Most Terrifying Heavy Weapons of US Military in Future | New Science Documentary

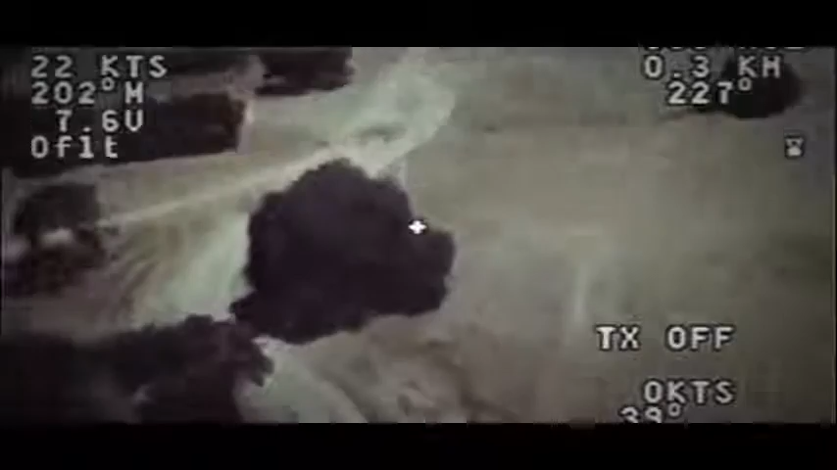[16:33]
We're looking at the side left and right.
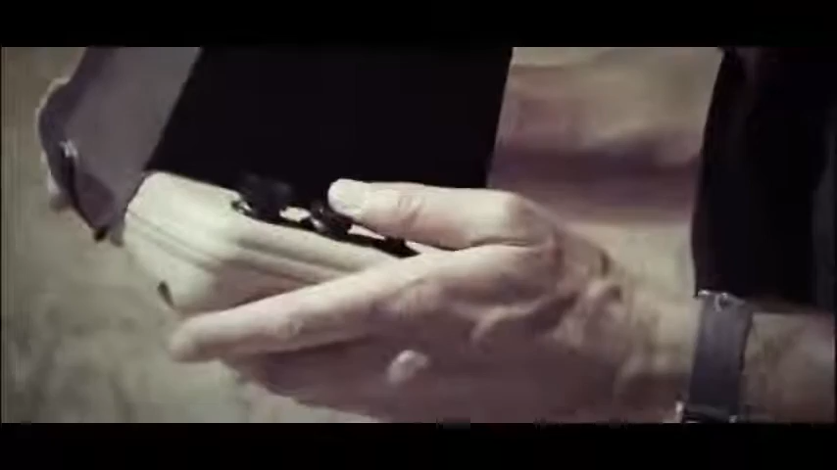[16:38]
And I'll just keep looking around. I'm in the side view camera here and I'm just looking to see what we can find him.
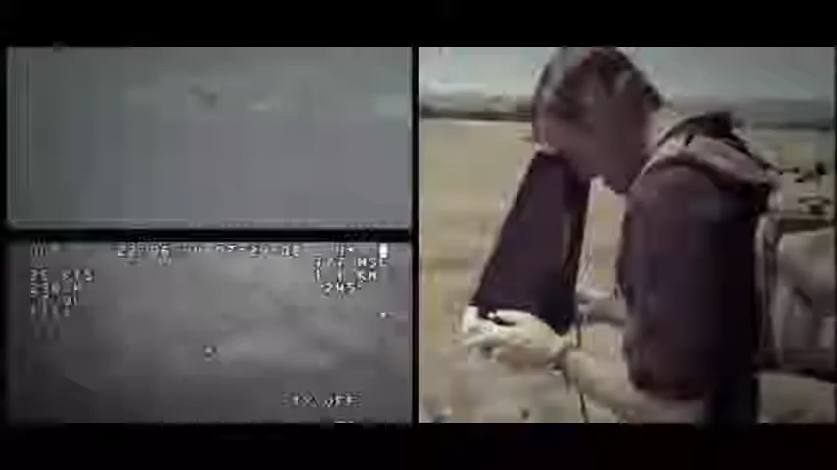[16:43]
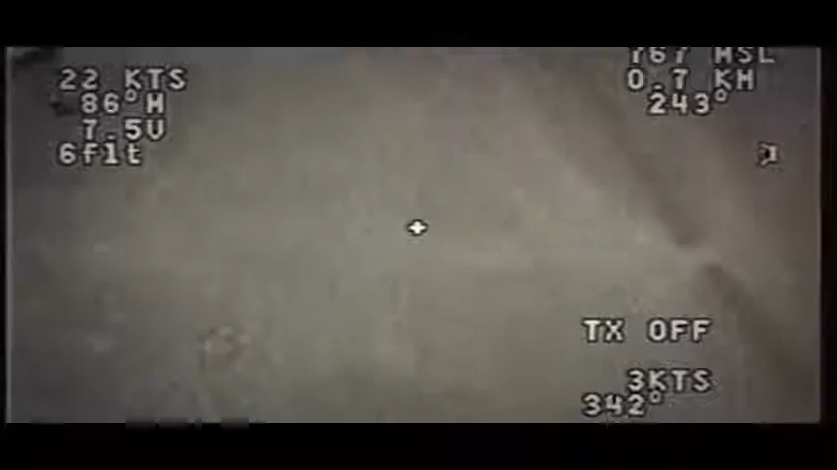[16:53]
There he is. There's the vehicle. We were able to find the vehicle.
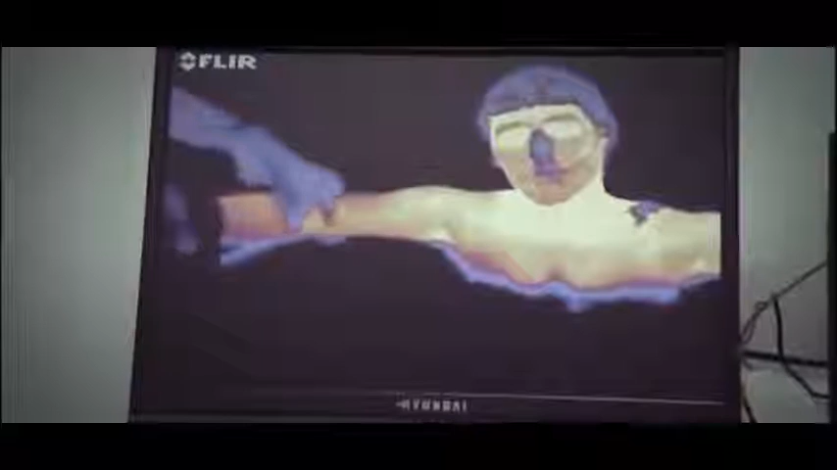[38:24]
If you look on the infrared you can see little spots on your arms are starting to warm up like right there and your elbow region